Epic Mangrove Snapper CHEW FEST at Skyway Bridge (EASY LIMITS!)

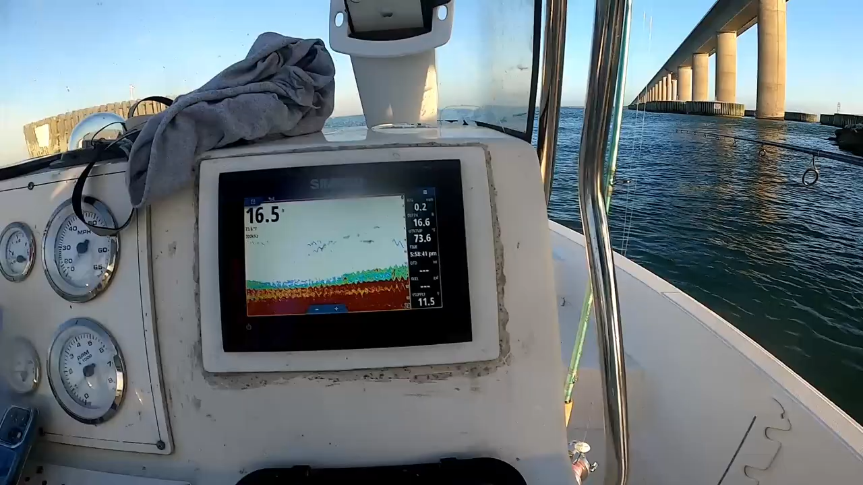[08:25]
73 degree water temp that's why they're chewing like this and you can see him up on the surface
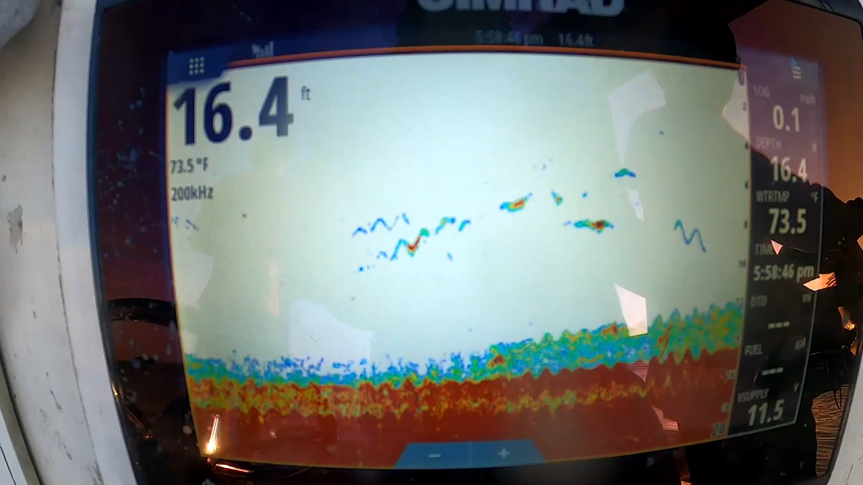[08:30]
On screen: depth 16.4 ft, water 73.5°F
there's 16 feet of water 16 feet of water oh